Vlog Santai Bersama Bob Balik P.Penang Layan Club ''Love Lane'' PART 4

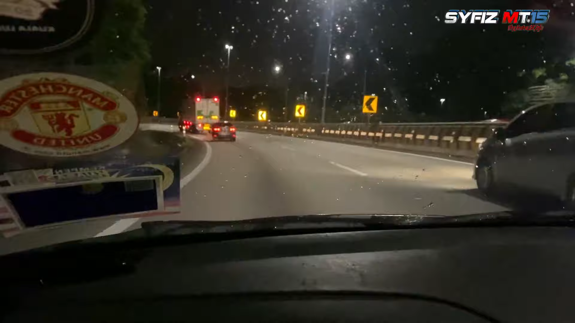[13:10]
Balik sampai KL ni. Kejap panas, kejap hujan, kejap panas, kejap hujan.
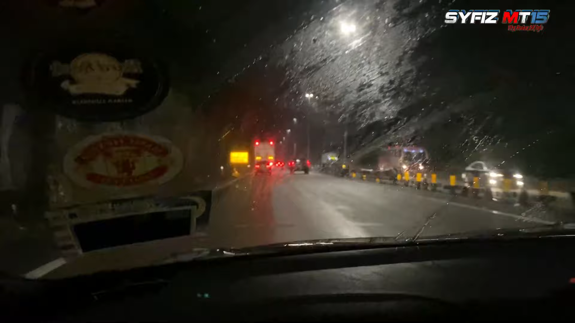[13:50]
Sebab brek-brek ni kena check. Sekali-sekali brek, sekali-sekali brek. Sebab kita takut brek kita tak berfungsi kan. Nampak kan? Yang bahaya. Tapi aku kat sini dengan motor selama yang aku rembat kan. Itu hari kan pergi Kuala Kangsar yang motor lama kan layan.